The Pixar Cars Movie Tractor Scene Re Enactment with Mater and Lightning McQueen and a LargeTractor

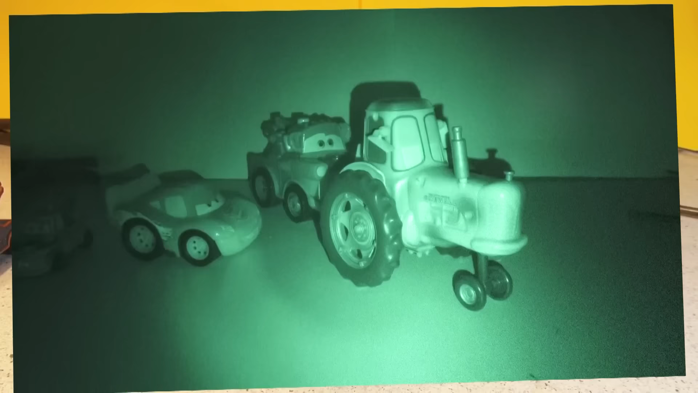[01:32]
Okay, it's pitch dark out in the pasture. There's the tractor. His eyes are closed. Let's have a look. Yeah, and now Mater and Lightning sneak up on the tractor. And all of a sudden, Mater blows his horn.